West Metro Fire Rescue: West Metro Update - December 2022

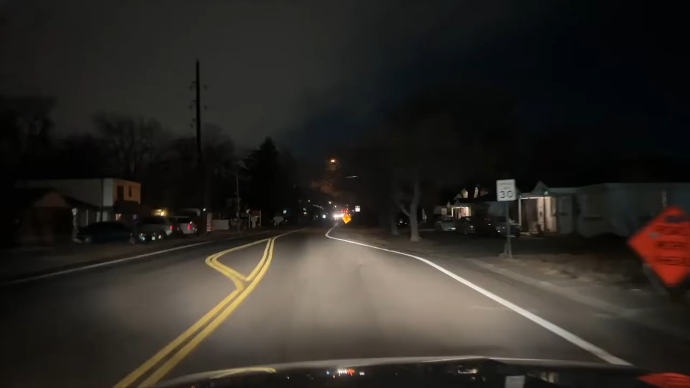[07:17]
And as we entered the intersection at 14th and Reed,